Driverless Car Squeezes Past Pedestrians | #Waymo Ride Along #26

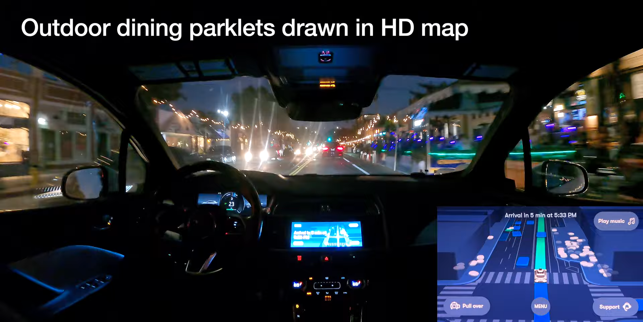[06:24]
interesting thing, if you look at the outdoor dining parklets, they are all mapped as off-road in the map. So on the left side of the screen right now, you can see like the road boundary kind of randomly juts in and out, and those correspond to the parklets. I'm assuming this is like a mapping hack to
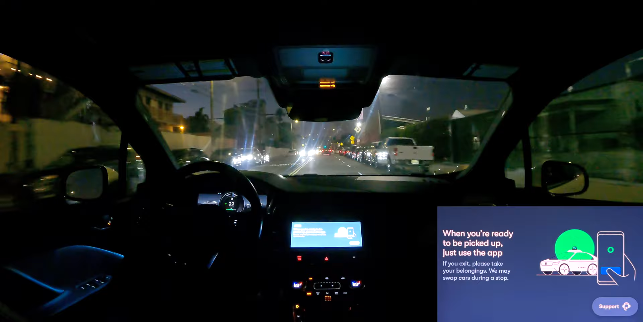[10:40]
Slow to get moving there after the yield, and then this is not a good place to stop.
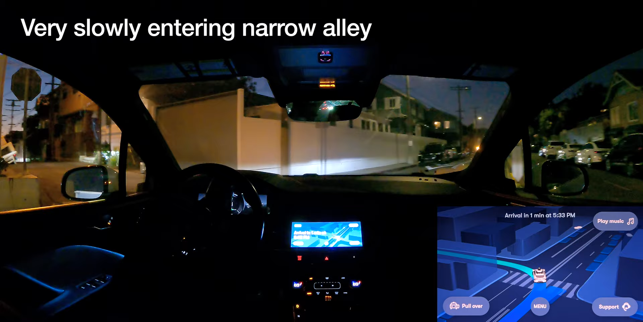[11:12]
Okay. Well, one feature of Venice is like there are all these tiny little alleys, and during the day they're filled with pedestrians, tend to be pretty narrow.
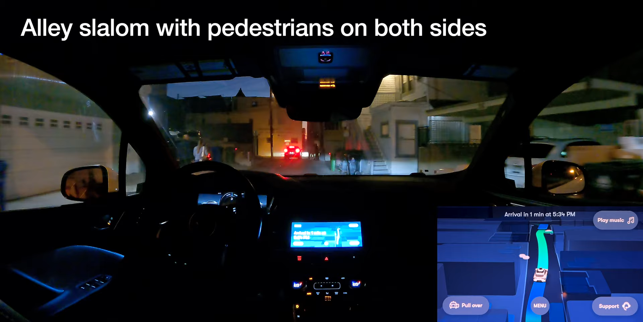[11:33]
So those should be interesting scenarios if we can catch them right now. Okay, so we're squeezed both sides by pedestrians. Assume that's why it stopped. Yeah, the screen looks like it's yielding to both. And then one bug with the visualization is like the stop sign comes up.
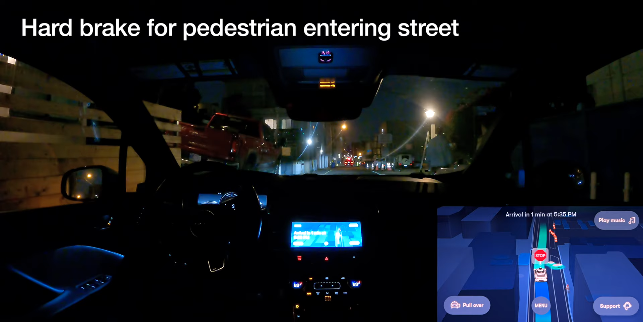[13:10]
Oh, that is a hard break for pedestrians. Yeah, people are just messing with the car. So this parking, okay. Yeah, we're gonna get around the cones and then I'm gonna remove the destination. Okay, why are we stopping? Remove destination soon as we make that turn into the lot. Oh, it's a pretty hard break.
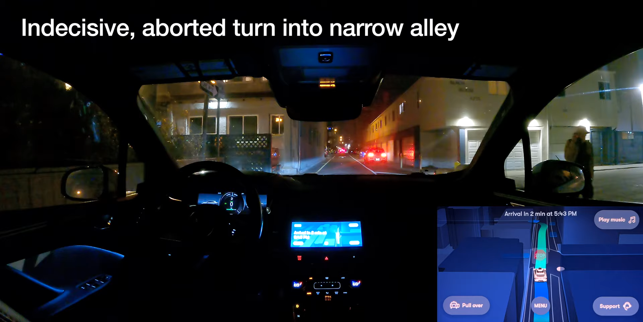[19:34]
That's a weird turn signal. Oh, okay, now it's gonna turn. Yeah, I don't think any of these are stop signs. I don't know why the stop sign biz keeps coming up. Alright, so it's decided it can't make that turn for whatever reason. It's gonna go straight again.
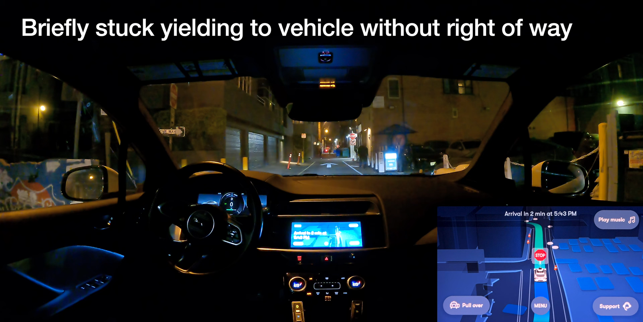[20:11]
Yeah, what is up with this left turn signal? And now we're stuck. I don't know who we're yielding. I think we're yielding to the car on the right, but that car is parked. Now there's another, now another car coming out behind it, but. Okay, kind of strange.
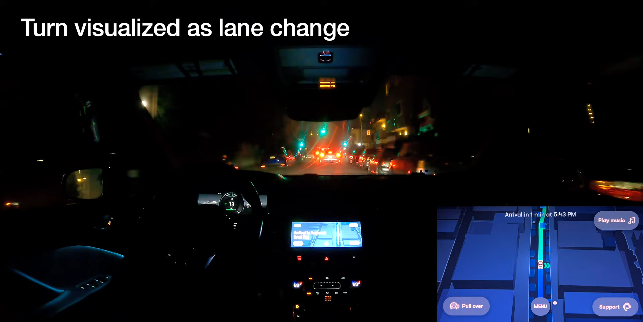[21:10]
Also interesting that this right turn is visualized as a lane change on the screen, or was if you go back a few seconds. All right, so maybe something about the street geometry here is like a bit confusing to whatever code is putting up that turn signal.
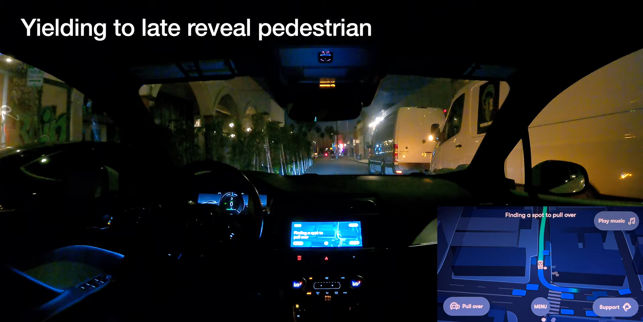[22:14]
Here's another example of outdoor dining being considered, being marked as off-road.
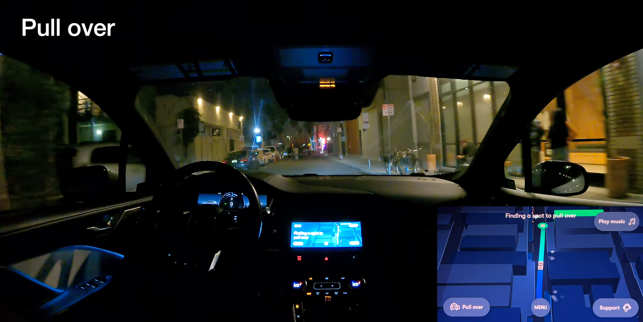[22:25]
You're here. Please make sure it's clear before exiting.